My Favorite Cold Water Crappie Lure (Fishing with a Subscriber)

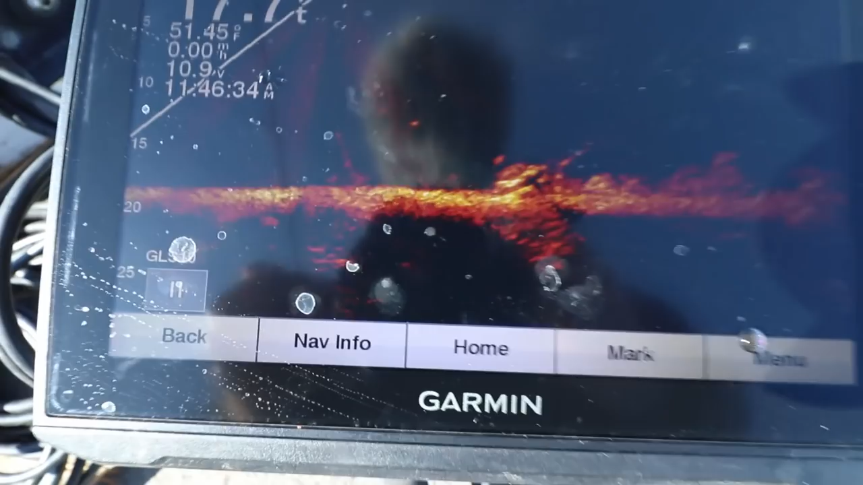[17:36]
It was right here. There you are.
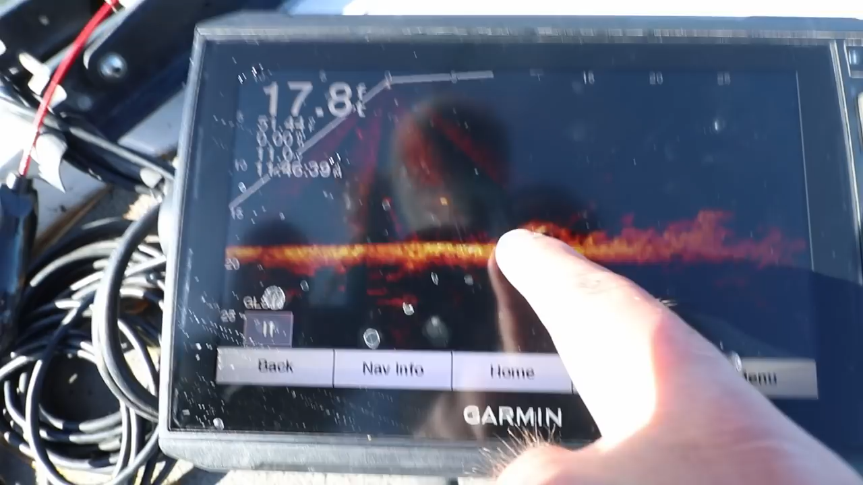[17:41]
And the fish are right there. They're out a little further. They're out. Oh, he's coming.
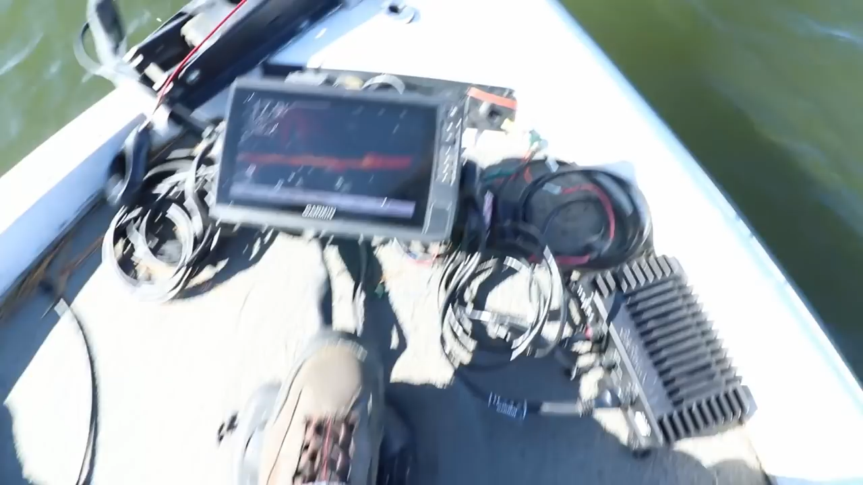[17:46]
He's coming in.
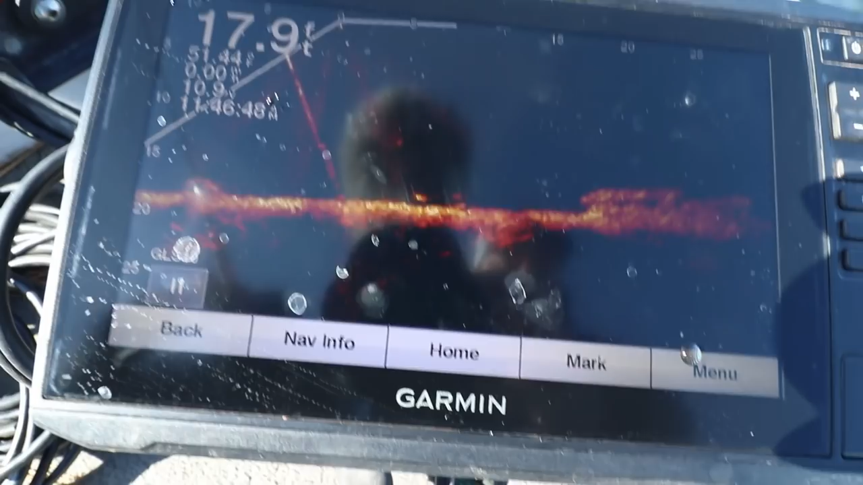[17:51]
On screen: depth 17.9 ft
Nope. Oh, he was right there. He dropped it straight down, straight back down. He's right below the boat.
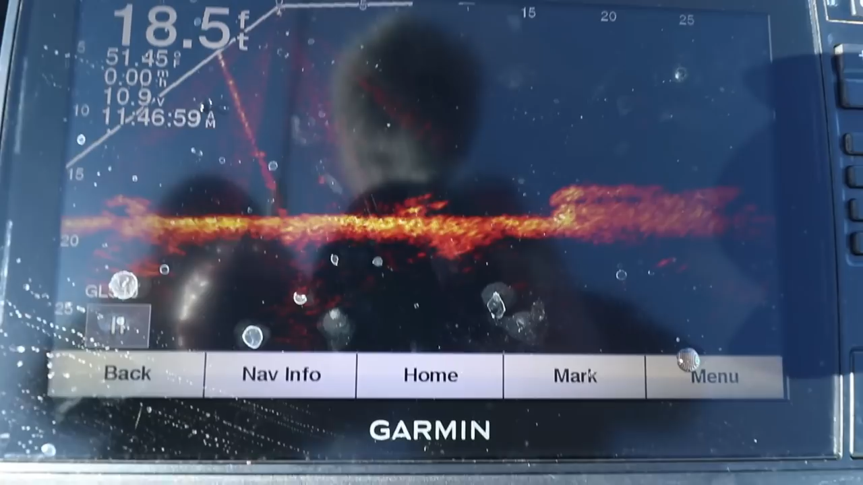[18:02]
On screen: depth 18.5 ft
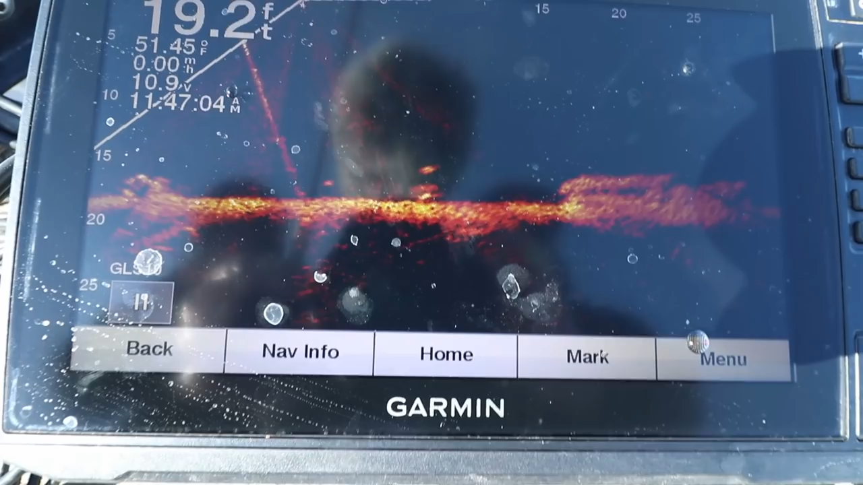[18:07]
On screen: depth 19.2 ft
Oh, is it right there? Did you? Yeah. No, I dropped it.